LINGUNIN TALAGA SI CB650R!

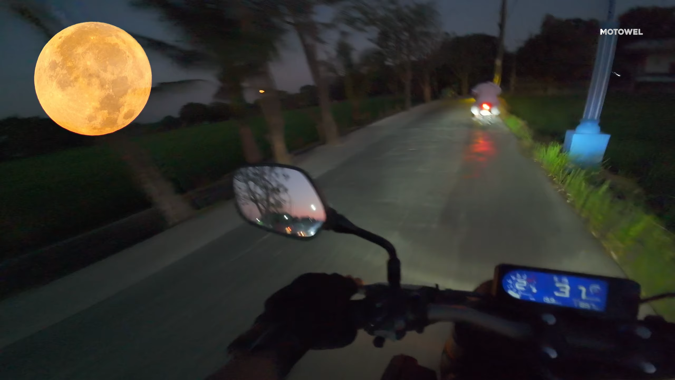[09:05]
Grabe, ginto oh Pullman ulit Ang ganda dito Di lang ako makalingon-lingon, no?
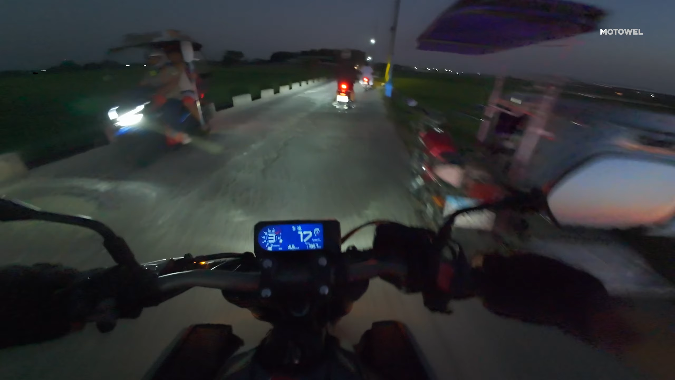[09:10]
Kasi malubak ko, pero ang ganda nung setting dito
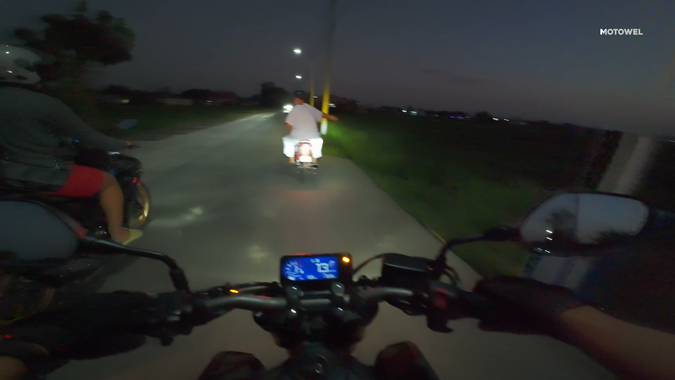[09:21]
Sabi ko, soon rent na rin dito kayo Autogaraj Ayan po, shoutout din Kailangan po sa JML dito Saka kay Boss Edsel Madaanan po natin sila, ano?
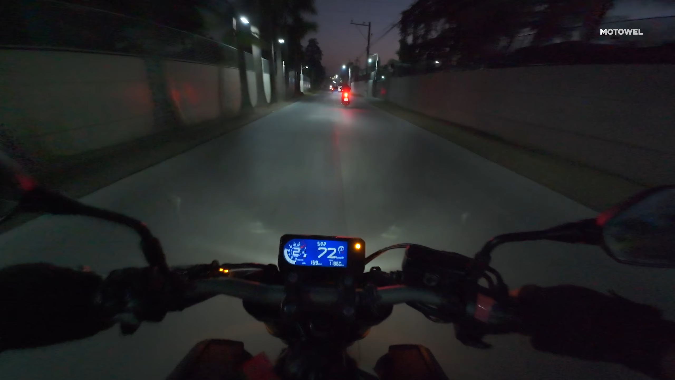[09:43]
Ang bilis sa JP oh Kala kasi naalala ko makabigla may hamsen lubak dito, no? Andalib din po kasi At ganun-ganun lang po, pagdahan natin sa dalay Sige, ito na po yung borol pagkakit natin dito Tanawang LX, saya po Sige, sige Eh, ingat din Ba-bye, sige, ingat Ito pa, naupuan na po nila, no? Para pag renta sila, alam nila na abot nila yung motor Or hindi
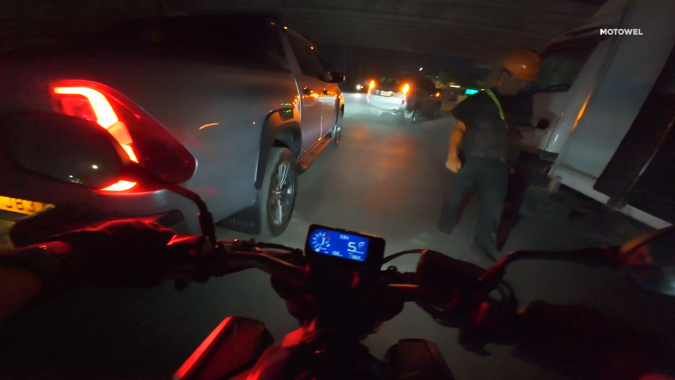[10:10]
Or makakapili sila ng ibang unit ng motogaraj Ano yun, shoutout ulit ma'ambebe